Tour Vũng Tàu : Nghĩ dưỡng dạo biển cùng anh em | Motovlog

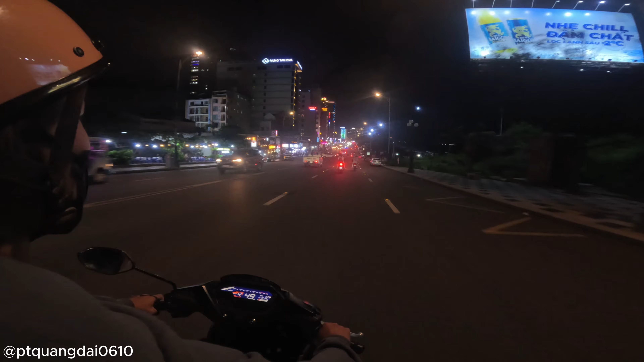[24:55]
Nhìn là biết đang ở đâu rồi ha.
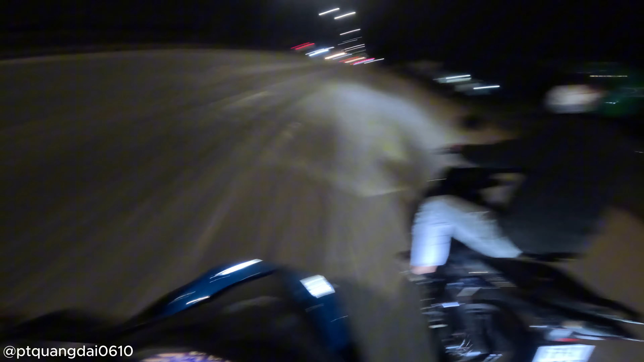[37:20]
Rồi về tới đường dẫn cao tốc rồi nha anh em. Tới đây là thấy gần tới nhà rồi. Yeah. Chị chỉ gì chả nó biết.